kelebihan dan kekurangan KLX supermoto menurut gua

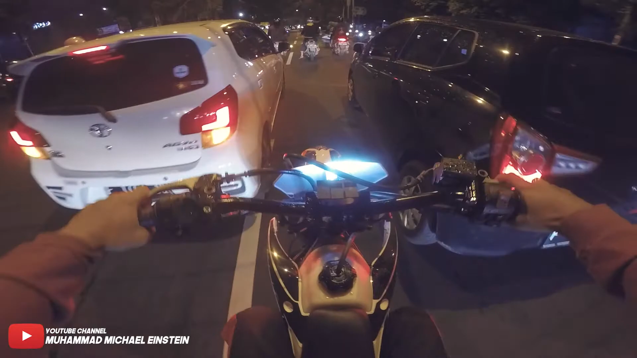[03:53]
Ini enak nih, bisa nyalip-nyalip boy. Tapi kalau terlalu lebar stangnya gak enak sih, kagak bisa nyalip. Nyaman boy. Kalau kena apa ya, jalan yang bergelombang itu nggak begitu kerasa.
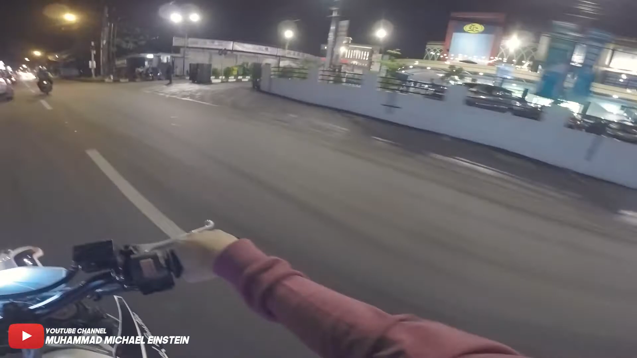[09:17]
Nyantai boy, terang lagi nih jalan. Ada ini, soalnya dekat ada mall, jadi terang. Ini udah mulai gelap lagi anjing. Ini enak banget anjir, ini muter-muter Bogor. Ini harusnya ke Tugu Kujang gitu. Kita naik red pakai supermoto paling enak pokoknya ini. Ini buat nyusul enak nih. Tuh. Enak pokoknya boy.
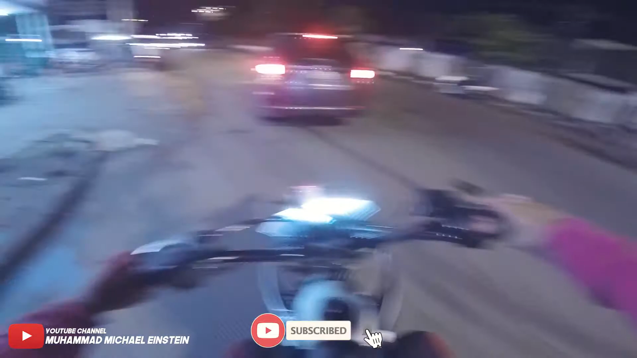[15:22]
Ya udah paling naik kereta kayak gitu aja ya, sendiri nih gua naik keretanya anjir, menikmati malam. Kagak jadi beli bubur kacang hijau anjing. Ini terangnya di sini ya, di depannya mah gelap goblok. Nih. Ah. Nanti gua harus buat bracket yang bagus nih biar terang itu ke depan anjir. Bukan terangnya di sini doang.